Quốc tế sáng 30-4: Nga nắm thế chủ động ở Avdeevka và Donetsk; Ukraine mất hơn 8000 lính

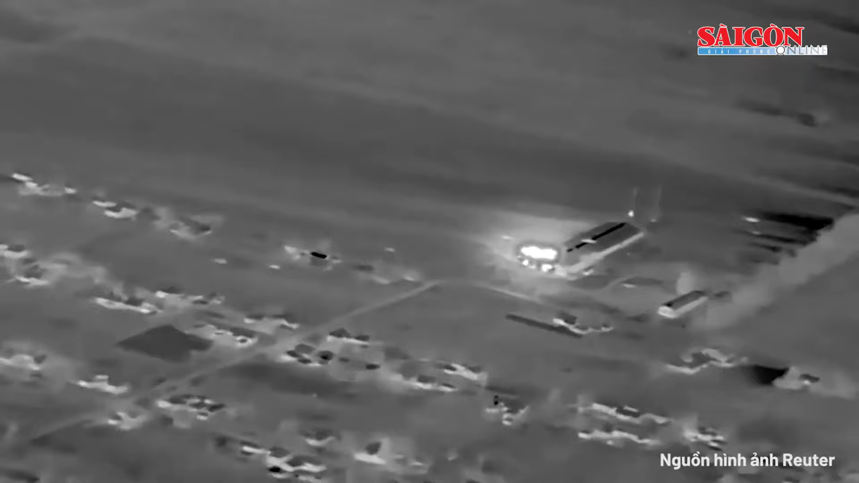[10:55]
Krasnodar của Nga bằng máy bay không người lái, gây ra hỏa hoạn tại các cơ sở này.